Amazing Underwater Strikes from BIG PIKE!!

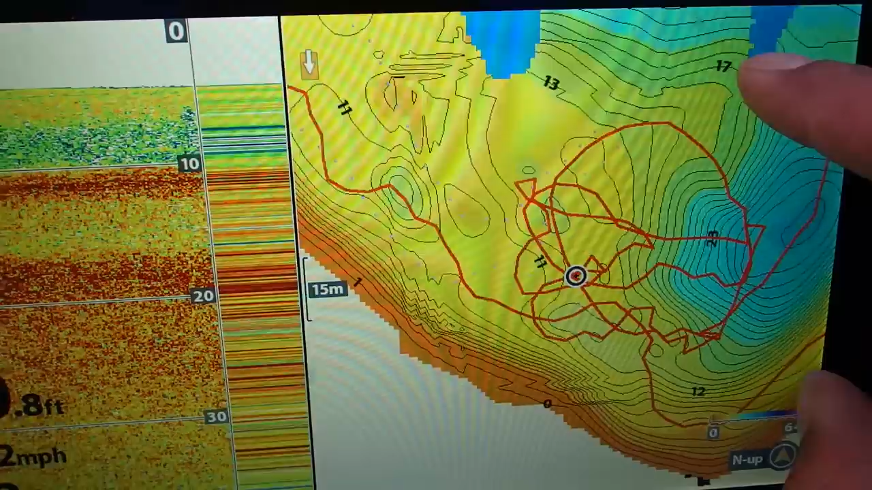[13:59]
This is all the contours right here. Here's 13 feet on the inside line.
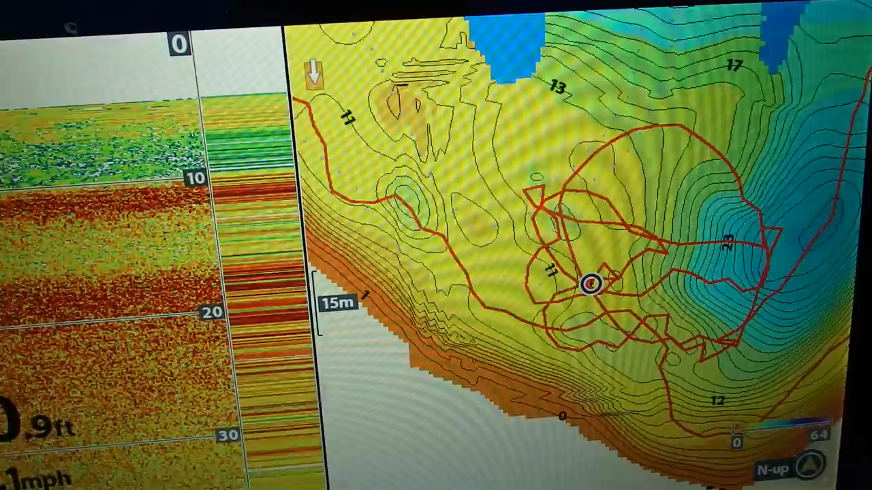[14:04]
This is what I'm fishing right now. I'm fishing the drop off. This area right here. I started my first stretch today up here fishing the shoreline. Nothing. I turned to focus on this little bit right in here.
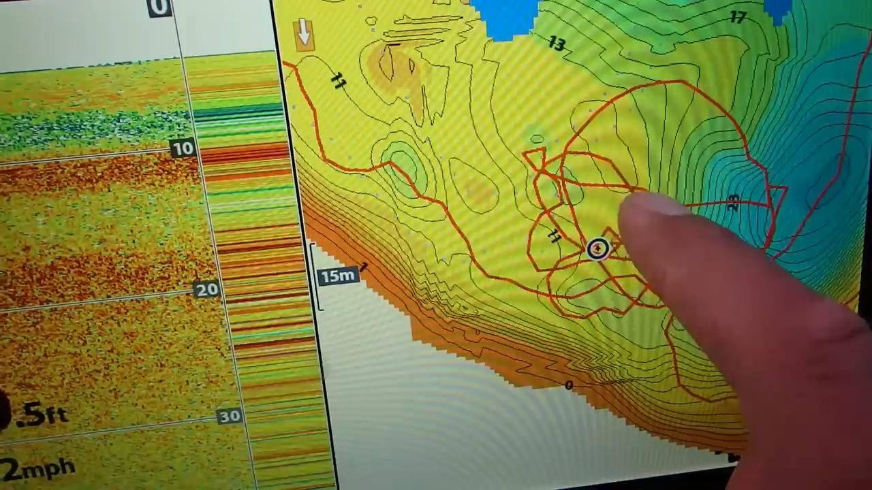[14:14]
That's something that you want to look for on your body of water. Where I am doesn't matter at all.